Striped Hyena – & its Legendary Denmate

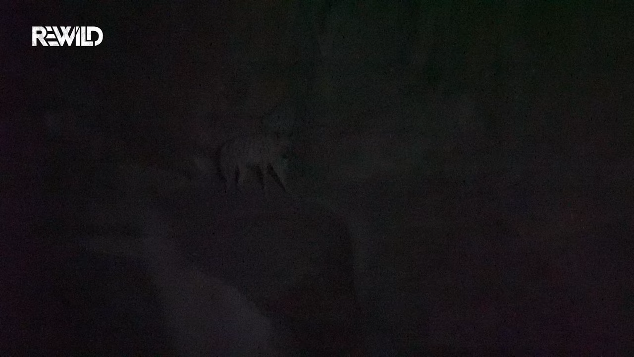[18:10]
But for now, it seems that the hyenas are happy to share their den with an Indian desert cat.